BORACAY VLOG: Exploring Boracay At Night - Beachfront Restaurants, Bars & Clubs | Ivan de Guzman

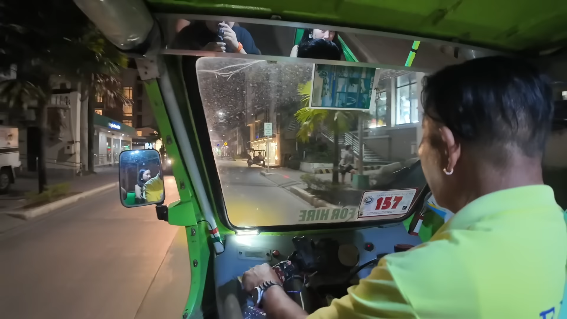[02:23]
Mismo nga, area ng parang highway nila dito.
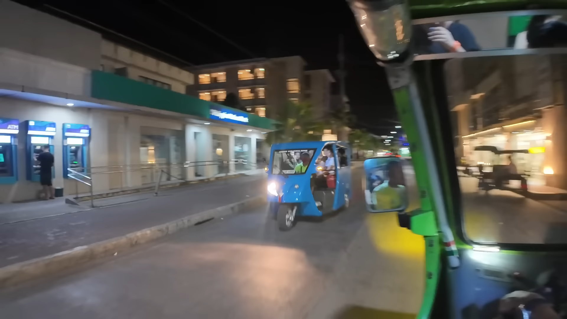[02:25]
Ayan, makikita nyo yung PNB. Bukas pa yan, yung PNB, I mean.
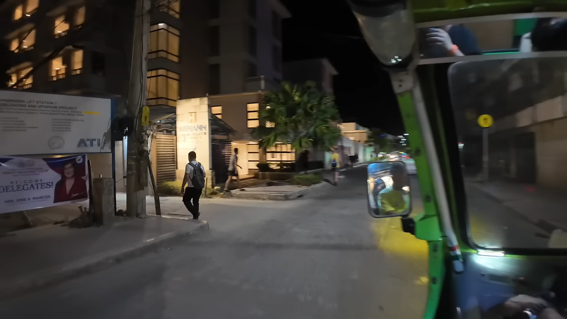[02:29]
Tapos, Henan Palm Beach.
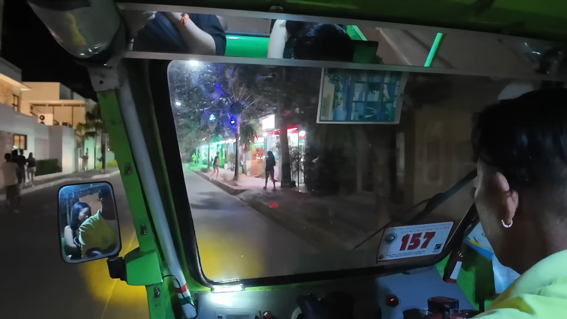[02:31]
So, dito sa side na to, makikita na natin yung area ng mga kainan, mga pharmacy, ayan, mga international restaurant.
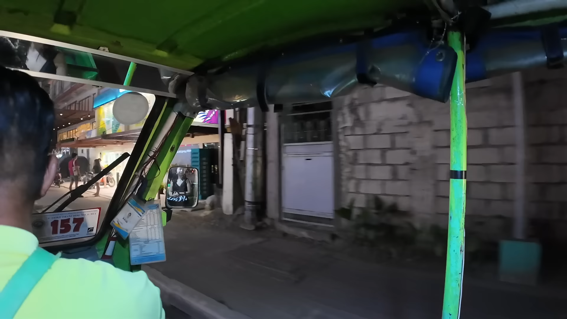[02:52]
Tapos, ayan, makikita nyo, bukas pa yung Watson. Ayan, sa Henan Palm Resort, malapit lang.